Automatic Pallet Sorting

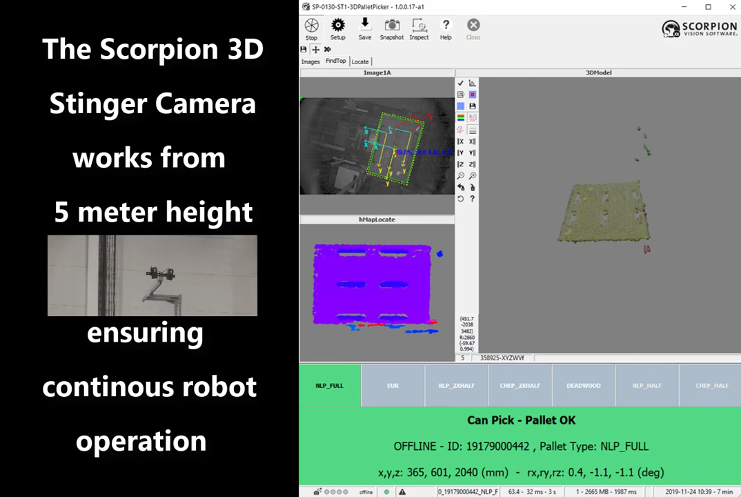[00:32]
ensuring continuous robot operation. The 3D vision system feeds to powerful cooker robots.